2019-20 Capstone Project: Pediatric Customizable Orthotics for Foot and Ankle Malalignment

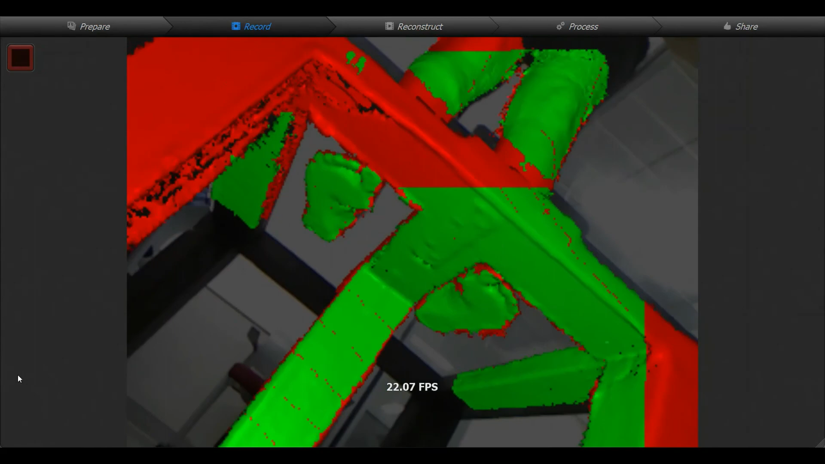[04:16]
After scanning, the foot is then reconstructed in ScanEct.
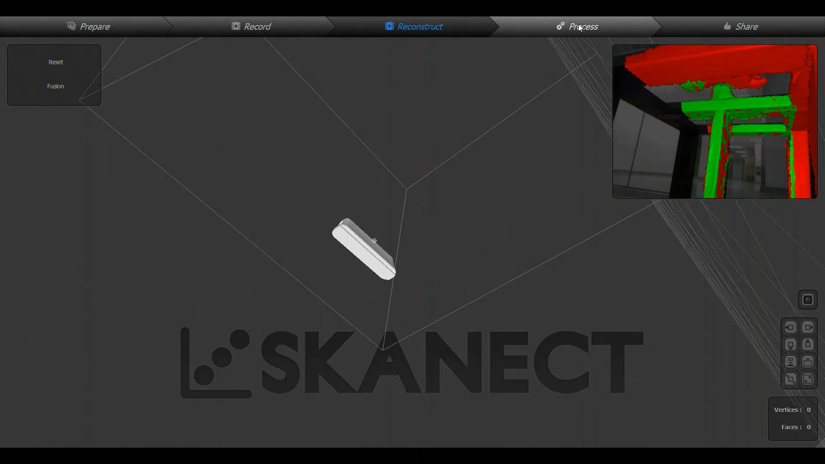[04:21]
There's a bit of noise here, but this will be removed later in the process.
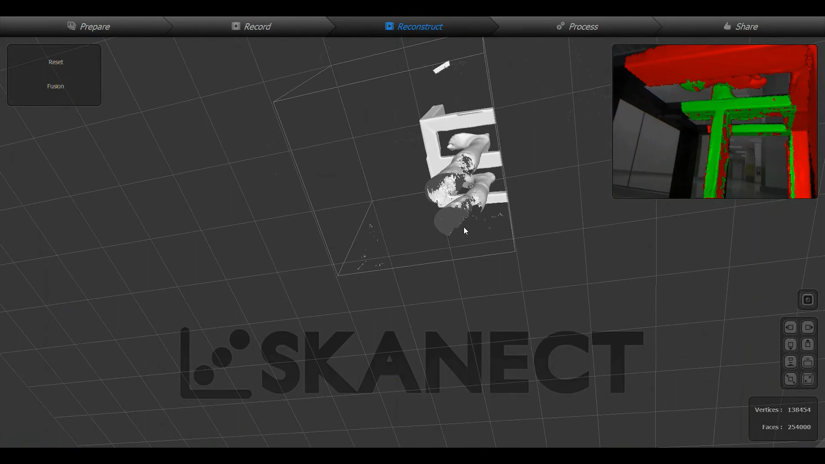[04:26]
Keep in mind that this scan used the old stand, which was made of wood,
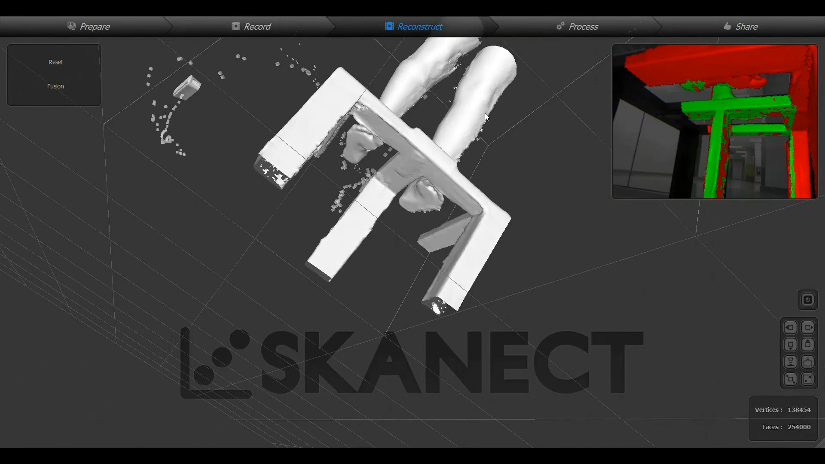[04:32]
which has now been replaced with the acrylic stand, which fixes the problem shown here.
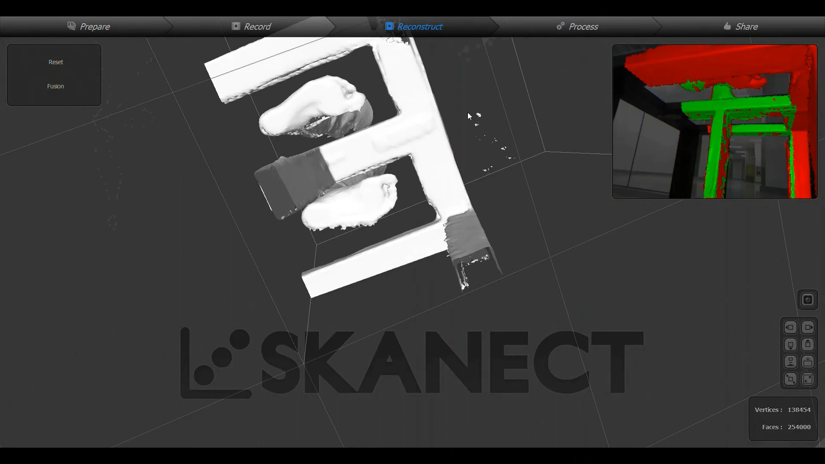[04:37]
Once we make sure we have a good scan of the bottom of the foot,
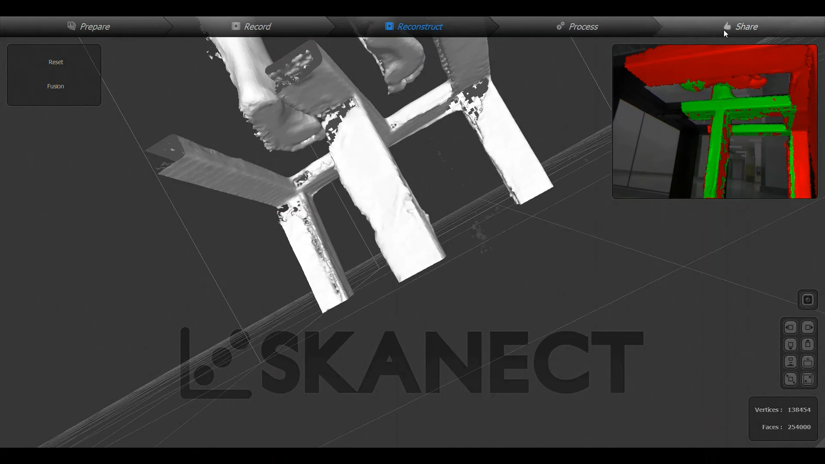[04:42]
we can export the mesh as a PLY file to MeshMixer for further processing. After the scan has been rendered in ScanEct, it is imported to a free computer program called MeshMixer.
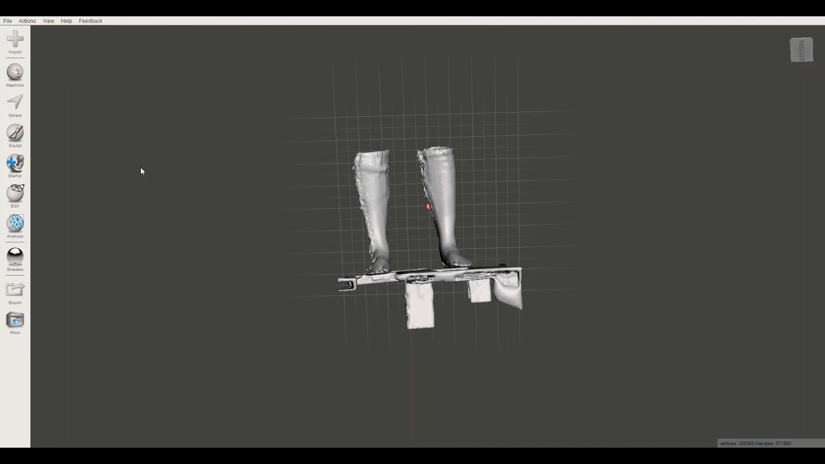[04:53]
In MeshMixer, the extraneous noise from the scan is removed using four simple keystrokes as shown.